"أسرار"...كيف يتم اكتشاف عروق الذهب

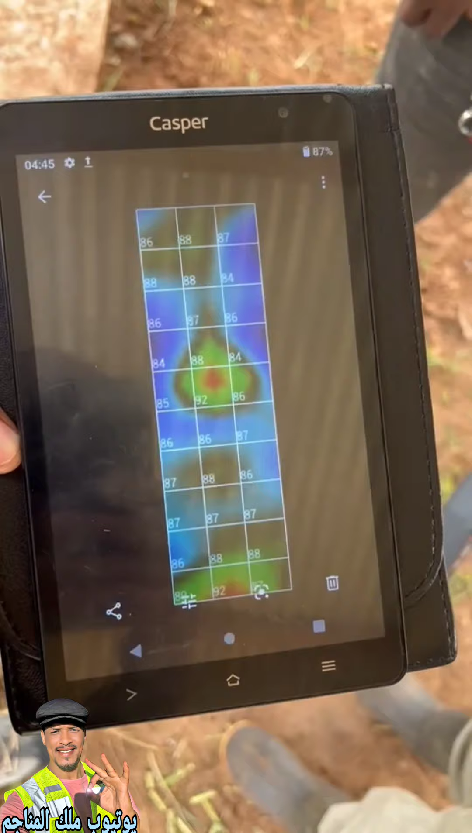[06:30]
اعزائي مشاهدين القناة زي ما انت شايف امامك الجهاز اللي انت شايفه عبارة عن جهاز بيحول